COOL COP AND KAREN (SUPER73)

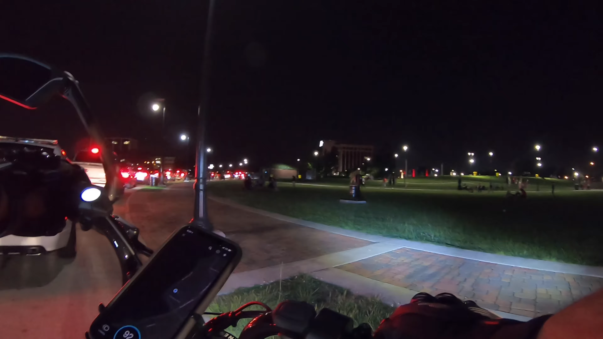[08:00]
What's the matter? This dude's got a whole truck parked on the fucking sidewalk.